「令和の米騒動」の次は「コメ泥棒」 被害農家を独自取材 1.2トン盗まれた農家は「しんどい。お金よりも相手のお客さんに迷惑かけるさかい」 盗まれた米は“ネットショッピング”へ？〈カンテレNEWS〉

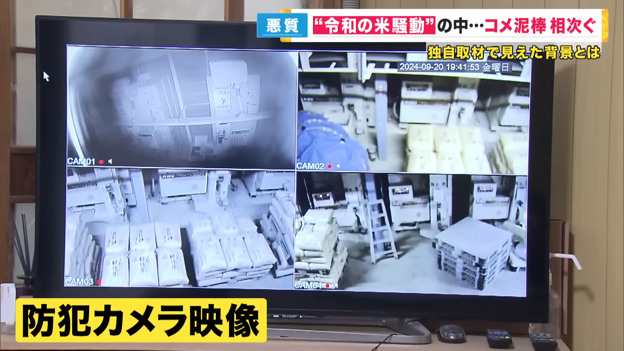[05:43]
常に作業場を見張り米泥棒がいないかの確認を行っていました